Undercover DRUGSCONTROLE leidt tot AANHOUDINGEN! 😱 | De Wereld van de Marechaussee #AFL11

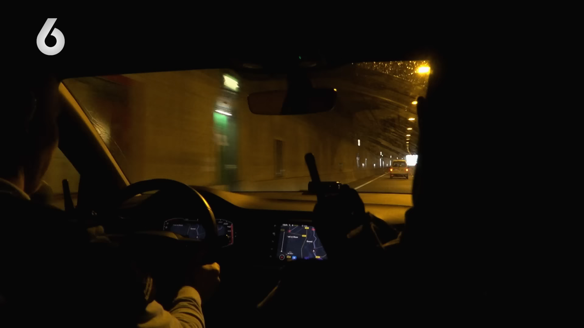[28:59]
Snelheid loopt weer op. 150. De snelheid loopt al snel weer op.